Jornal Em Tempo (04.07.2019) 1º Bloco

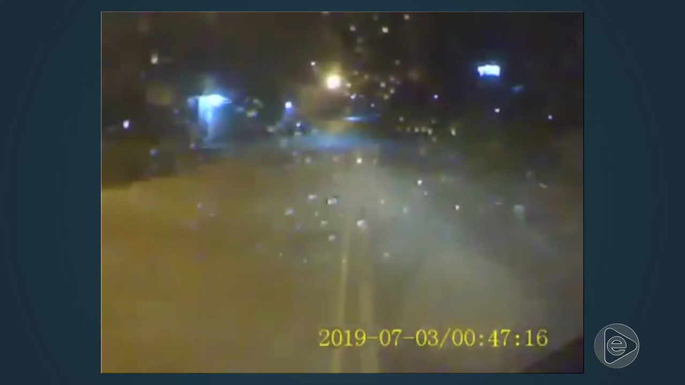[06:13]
na Zona Leste, viveram momentos de tensão durante um assalto ao ônibus da rota, que os levavam ao trabalho. Numa reduzida de velocidade, vários assaltantes apontaram armas para o motorista e cercaram o veículo, obrigando a abrir as portas. Dos passageiros foram levados bens materiais, como celulares e também dinheiro.